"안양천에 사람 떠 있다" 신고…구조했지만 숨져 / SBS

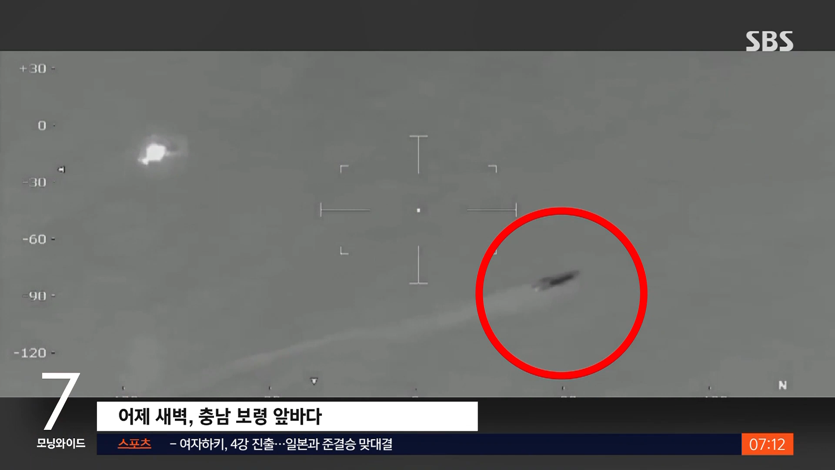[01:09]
선박 한 척이 시속 70km가 넘는 빠른 속도로 달리고 멈추지 않자 해경 헬기가 이 배를 향해 총까지 쏩니다.
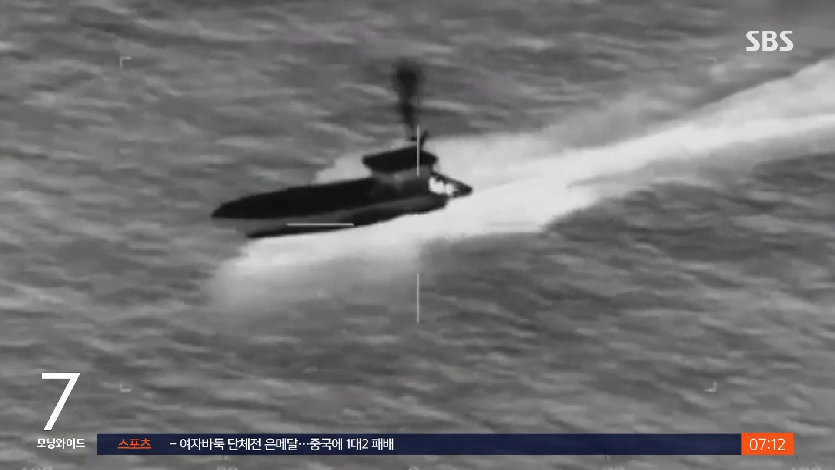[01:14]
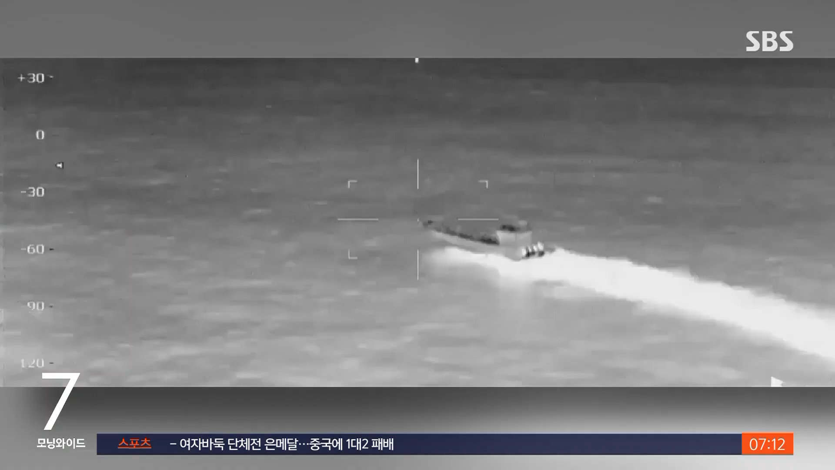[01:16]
중국 산둥성 웨이하이시에서 출항한 걸로 추정되는 배가
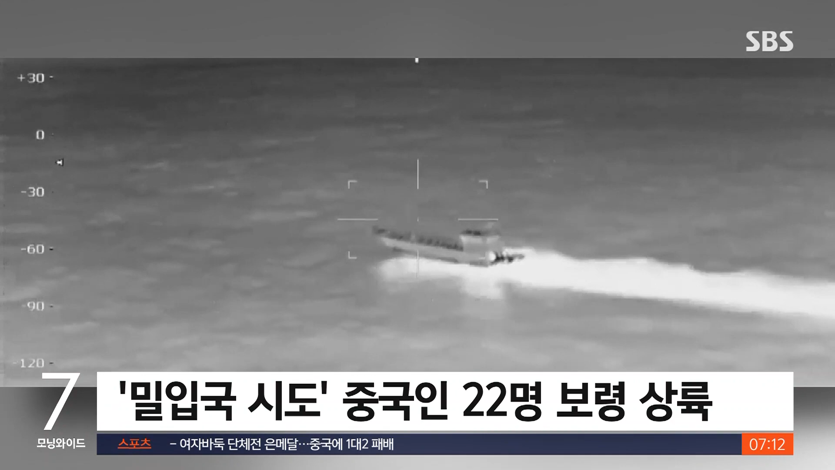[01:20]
밀입국하려는 중국인 22명을 충남 보령 앞바다에 내려주고 도주하는 모습입니다. 어제 새벽 1시 50분쯤 중국인들은 보령 앞바다 약 4km 지점에서 바다로 뛰어든 뒤 육지로 헤엄쳤습니다.